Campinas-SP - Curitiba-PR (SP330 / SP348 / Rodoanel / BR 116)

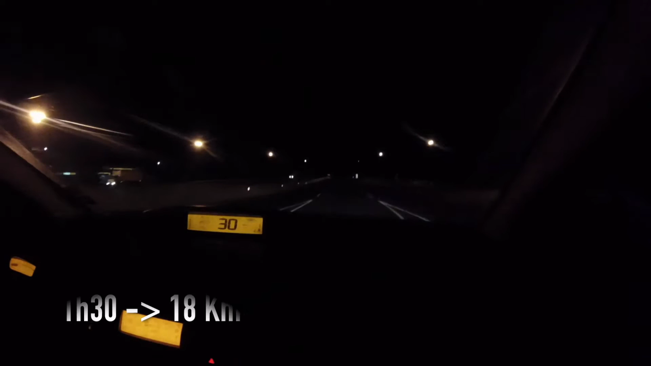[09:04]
E não apareceu o motivo do trânsito, mas agora chegamos no plano. Mas a viagem agora é noturna. O projeto de Miracatu,
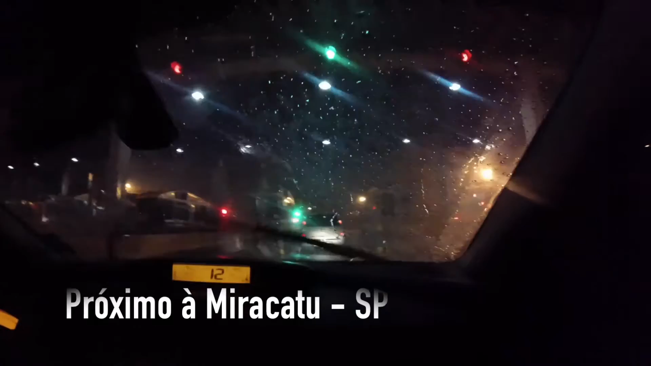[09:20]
um pouco menos de 300 km de despina.
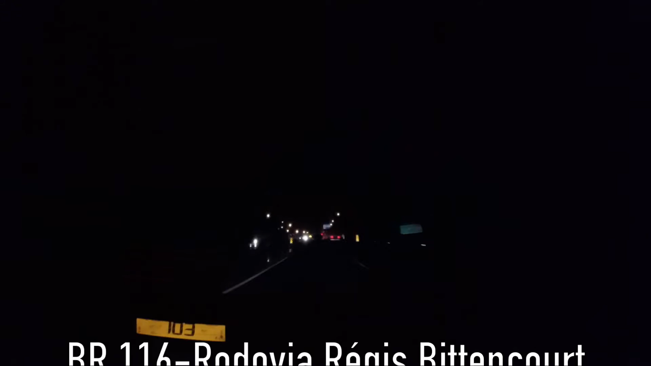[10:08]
Depois que a gente passou a Serra do Café Sal,
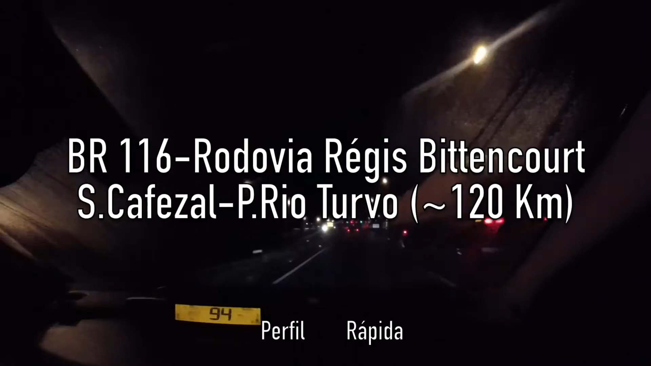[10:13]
toda a parte até a Serra
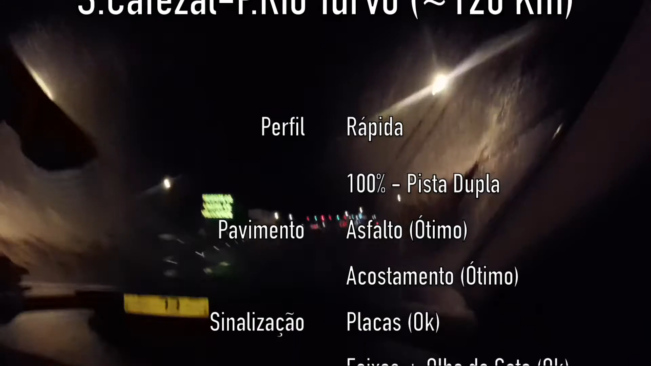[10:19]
do Parque Estadual do Vio do Turvo é plano.
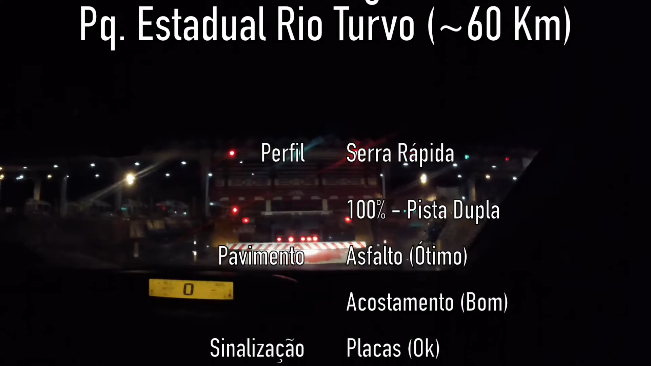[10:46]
O asfalto, a sinalização está muito boa.